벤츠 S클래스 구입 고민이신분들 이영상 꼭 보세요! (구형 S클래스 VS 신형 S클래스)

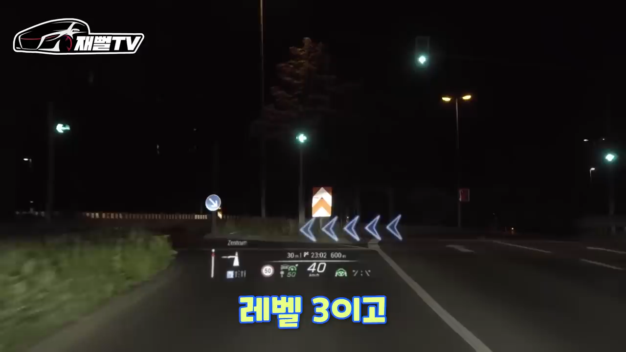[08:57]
네. 레벨 3고. 화살표 알려주고. 네. 이런 최신식 기술이 들어가고.